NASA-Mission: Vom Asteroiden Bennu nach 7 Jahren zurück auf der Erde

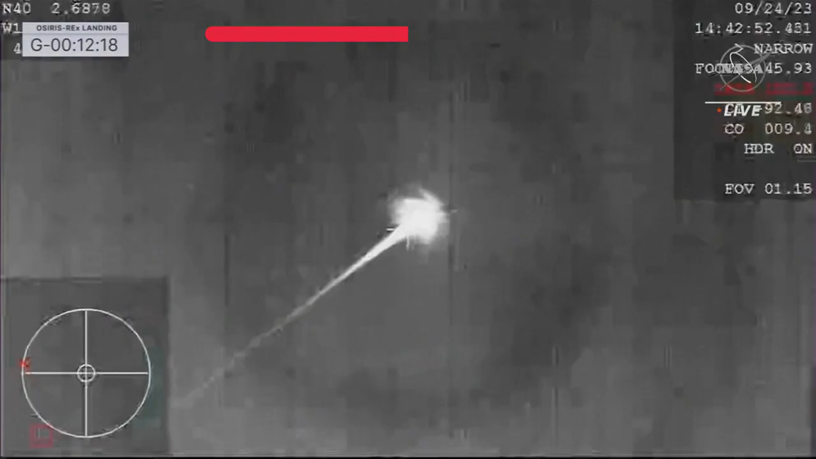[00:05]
50 miles an hour you can see it glowing brightly in the sky in just a few moments course on our src a phenomenal view of that streaking src coming in across the sky
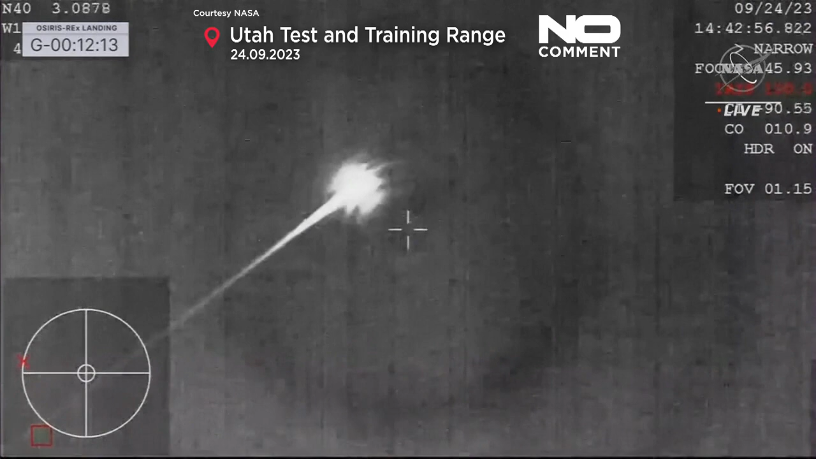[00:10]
at this point we've entered in over san francisco california network of piping and tubing leading into